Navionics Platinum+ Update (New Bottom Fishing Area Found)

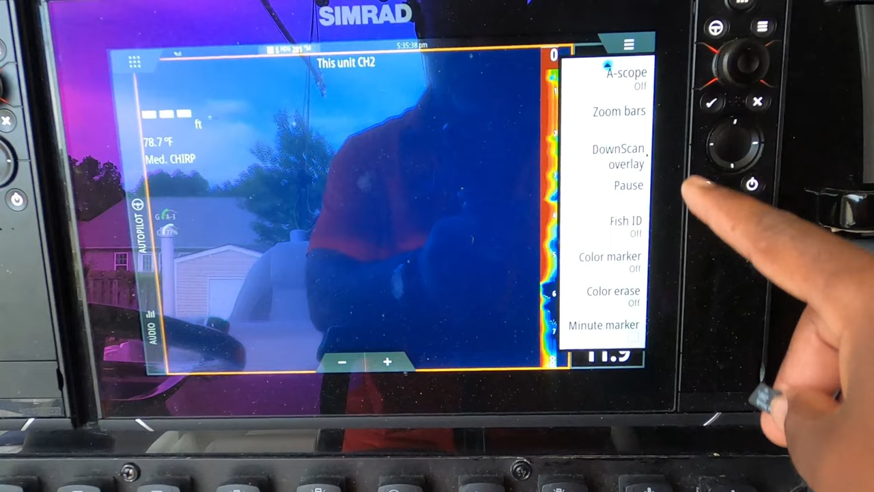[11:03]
On screen: water 78.7°F
pause. Okay. Because you don't want to bring your transducer up.
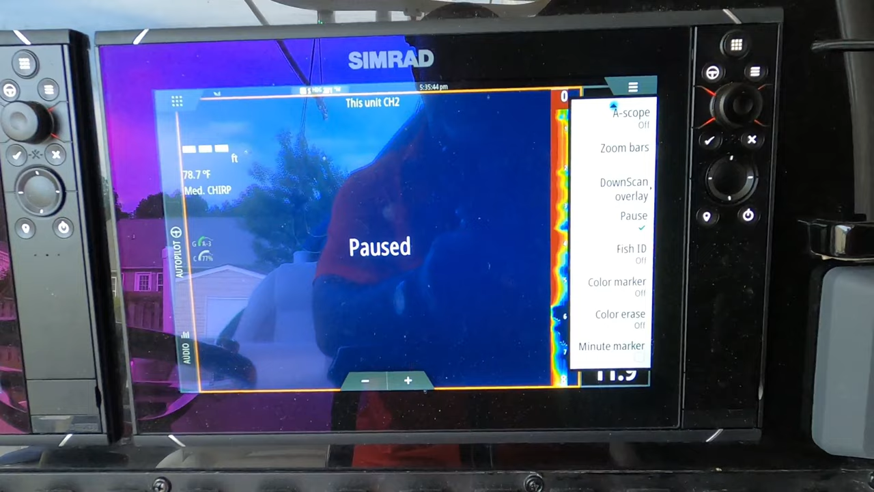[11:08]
On screen: water 78.7°F
That's why we're going to pause that. We're going to go to, my bad.